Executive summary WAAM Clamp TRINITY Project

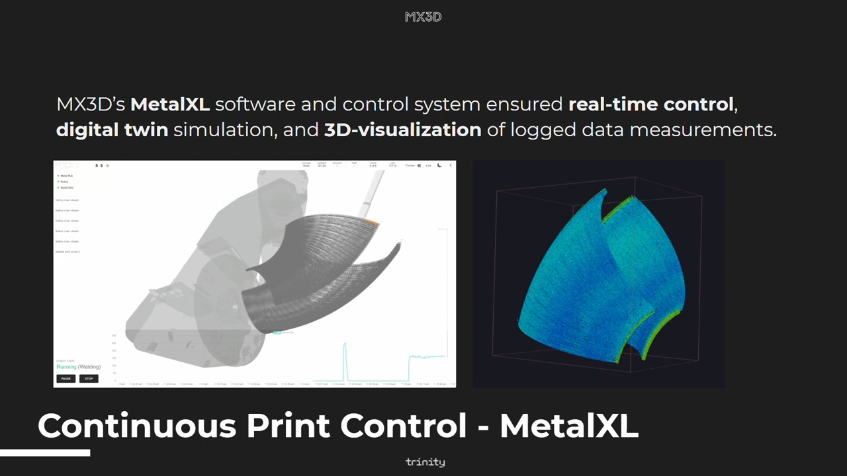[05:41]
We used a digital twin simulation to monitor the process during production, and afterwards, a 3D visualization of the log data measurements. As you can see on the right-hand side, it showed really consistent results of this bended pipeline curve.